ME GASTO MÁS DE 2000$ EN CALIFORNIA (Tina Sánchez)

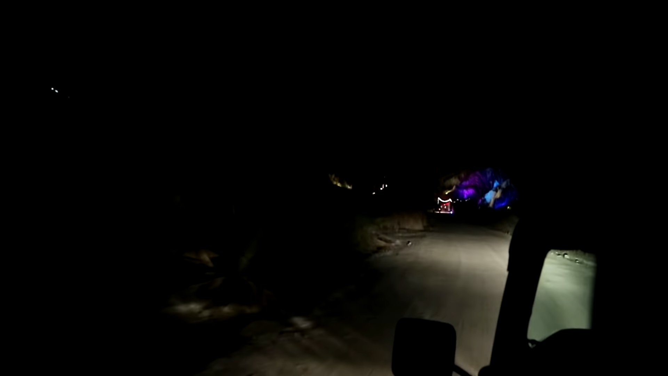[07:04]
¡Oh, qué bonito! Estamos en medio del desierto, chaval. ¡Mirad qué bonito! ¡Hay una noria! ¡Hay una noria!